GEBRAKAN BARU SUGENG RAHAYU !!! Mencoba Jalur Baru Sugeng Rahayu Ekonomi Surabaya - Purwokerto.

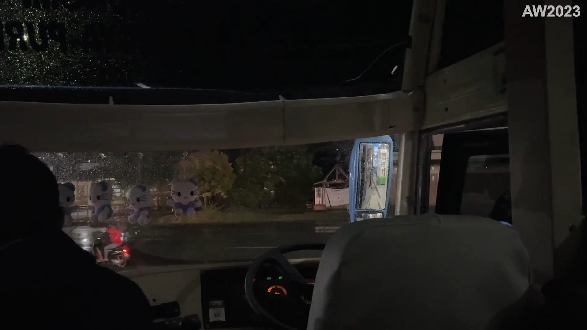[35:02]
jadi full tank dari itu ya, dari garasi udah full tank, baru ini isi lagi solar gitu.